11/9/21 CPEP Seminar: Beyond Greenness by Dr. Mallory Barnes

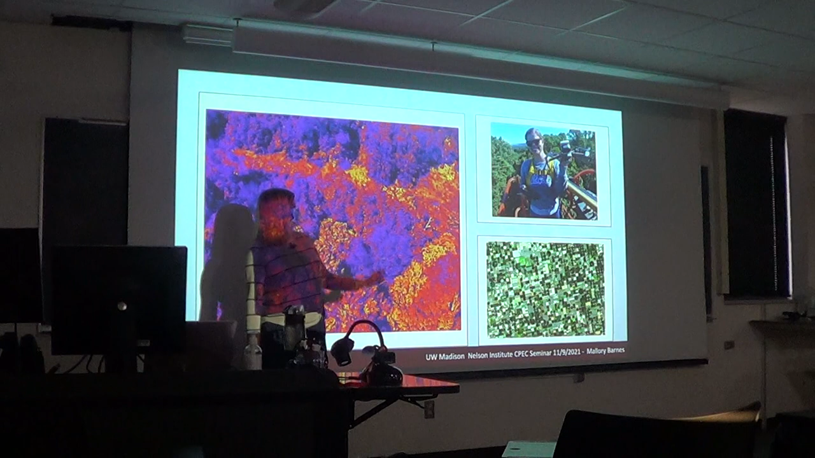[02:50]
That's me holding the thermal drone from earlier this summer. I was about 75 feet in the air there.